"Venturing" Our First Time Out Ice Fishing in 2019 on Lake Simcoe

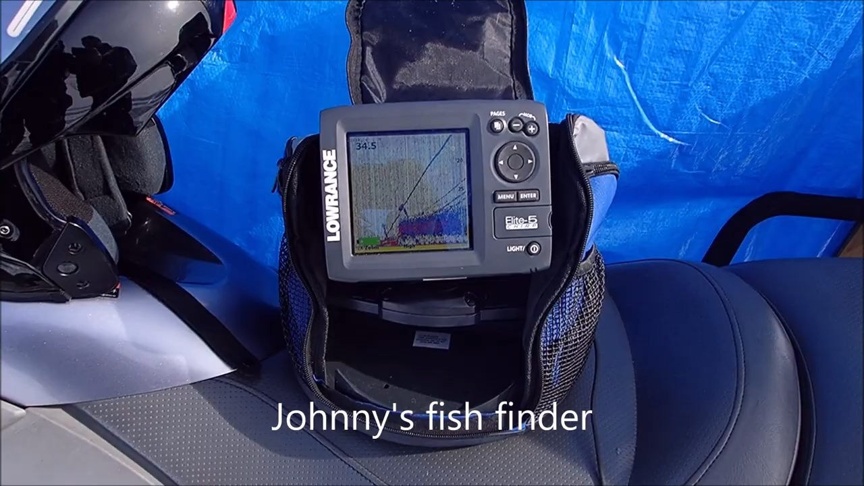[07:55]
That's interesting. I think that's all the stuff off the bottom.